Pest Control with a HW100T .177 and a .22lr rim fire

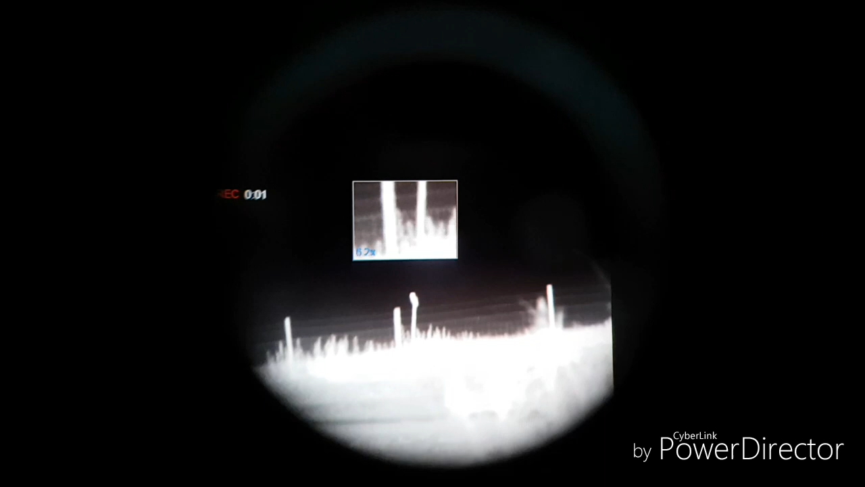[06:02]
Nice little owl sat on that post.
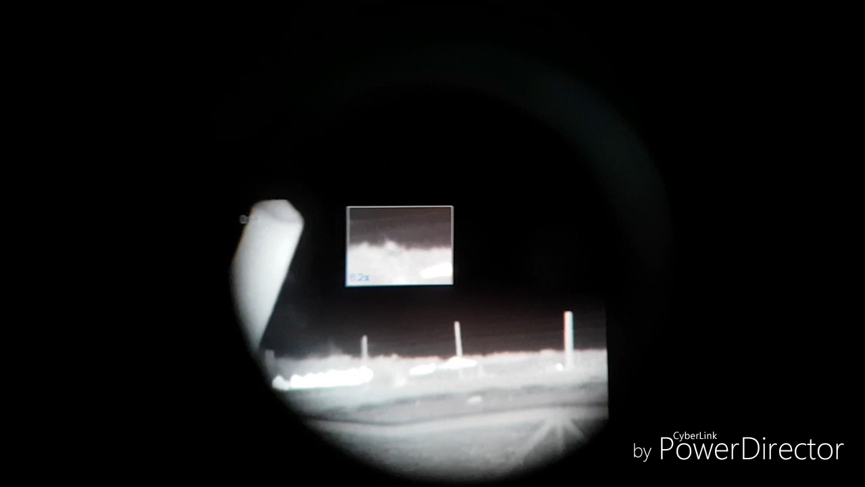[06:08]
You can't beat this thermal.
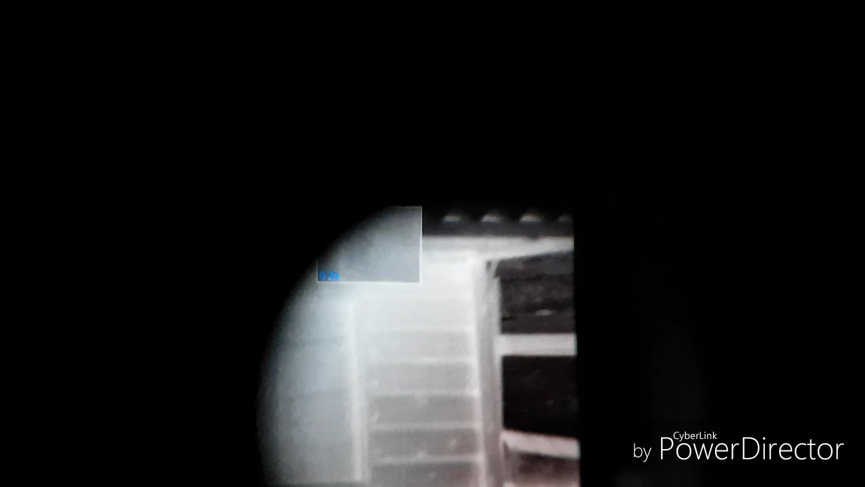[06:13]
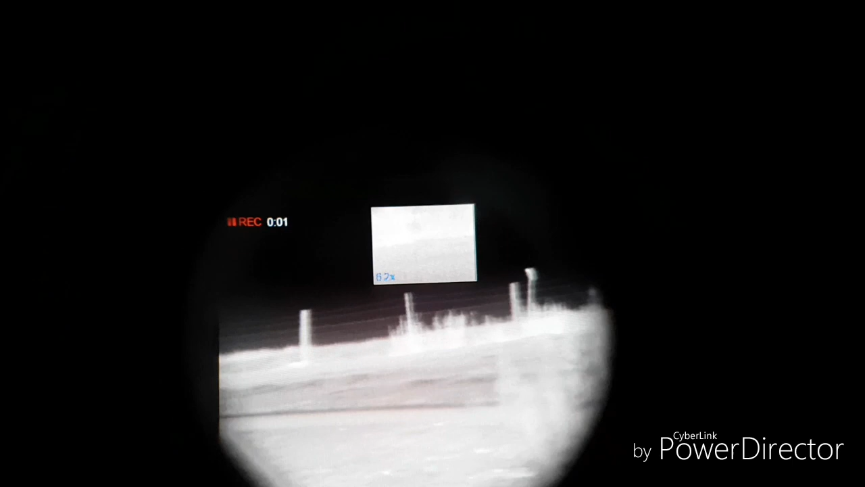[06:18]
Look at him just sat there waiting for something to eat.